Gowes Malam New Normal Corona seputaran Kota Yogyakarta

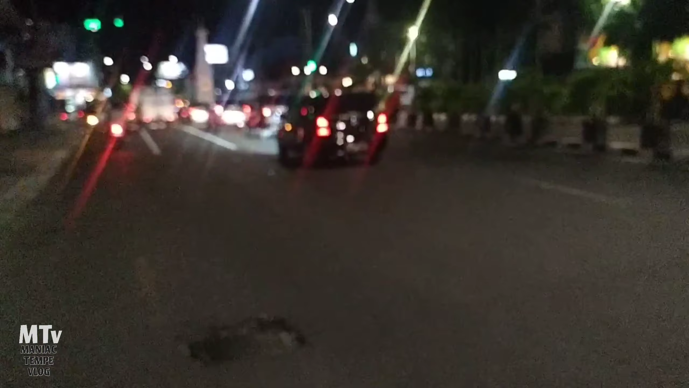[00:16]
arah 0 km Yogyakarta ini
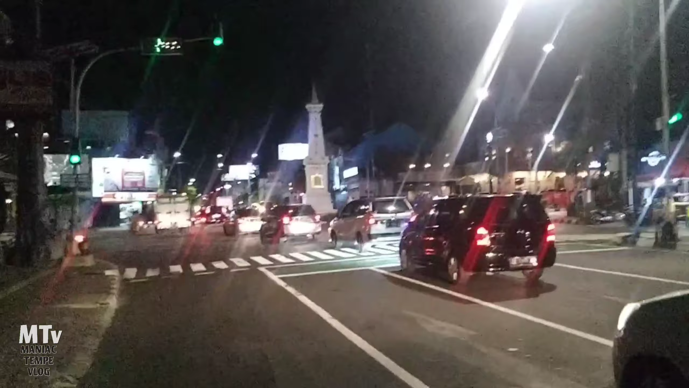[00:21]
malam ini cukup banyak goeser yang keluar bisa dilihat
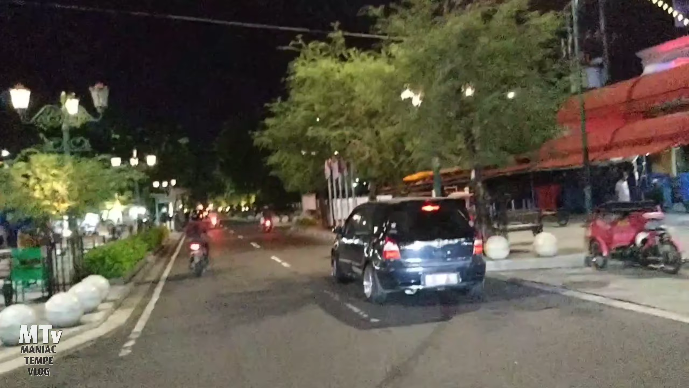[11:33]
mungkin penjualnya memilih untuk tidak berjualan daripada dagangannya gak laku karena
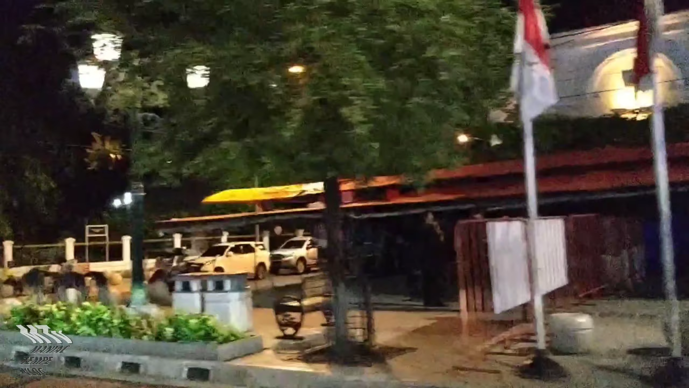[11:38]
wisatawannya aja gak ada nah ini udah hampir sampai di
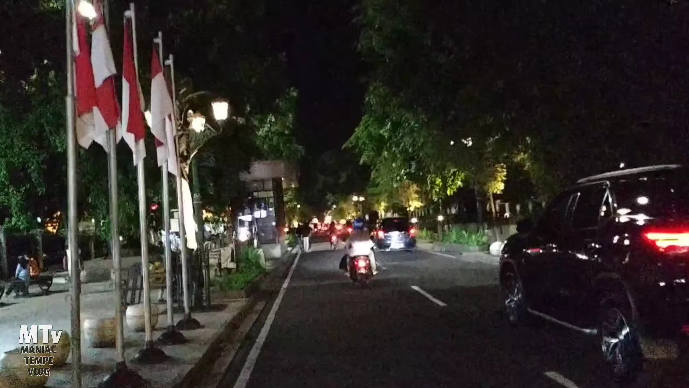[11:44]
0 km Yogyakarta wah ini banyak sekali nih yang parkir di depan peteng Fedebook